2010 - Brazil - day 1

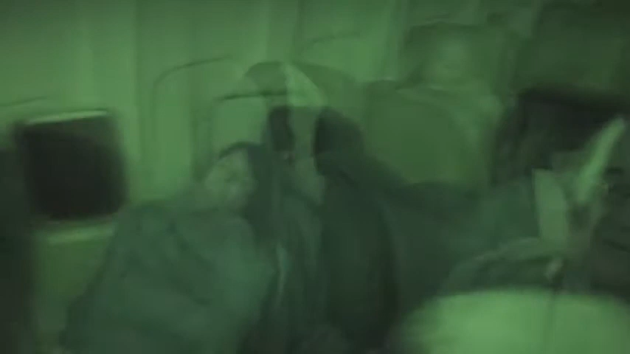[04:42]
And some had an unusual way of absorbing the movies.